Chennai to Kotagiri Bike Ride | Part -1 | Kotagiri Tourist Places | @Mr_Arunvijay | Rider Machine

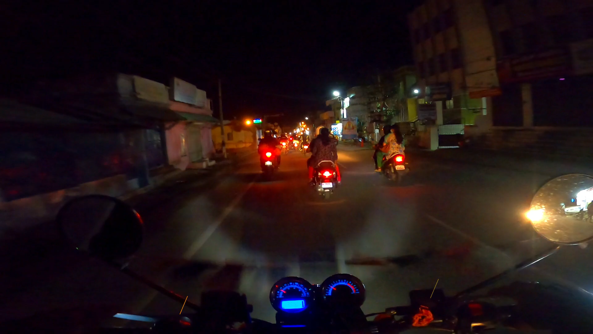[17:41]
ஸோ அதுதான் காட்டுறேன். மணி பார்த்தீங்கன்னா இப்போ 9:35 ஆகுது நைட்டு. ஸோ சரியான மலை காய், சான்ஸ் இல்லை, அடிச்சு அப்படி இருந்தது மலை, சரியான மலை. ஸோ அதனால் வீடியோ எதுவும் ரெக்கார்ட் பண்ண முடியல, சாரி ஃபார் தட்.
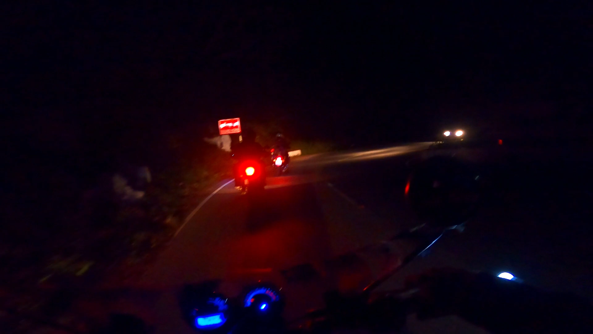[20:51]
பைக்கில் வரும். ஸோ கொஞ்சம் பார்த்து கவனமாக இருக்கணும். பட் கொல்லிஹில்ஸ் நாங்கள் போனோம், ஸோ அந்தளவுக்கு இதெல்லாம் இல்லை, ரொம்ப ஸ்டீப்பாக அப்படிலாம் இல்லை, பட் நார்மலாக தான் இருக்குது.
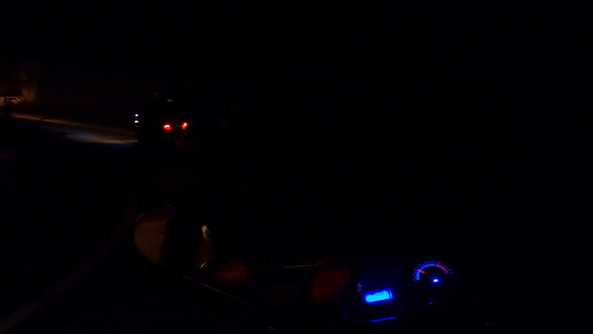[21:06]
பட் ஆனால் இப்போ தான் சொல்லி வாயம் ஒன்று அதோட அந்த ஸ்டீப் வந்துடுச்சு.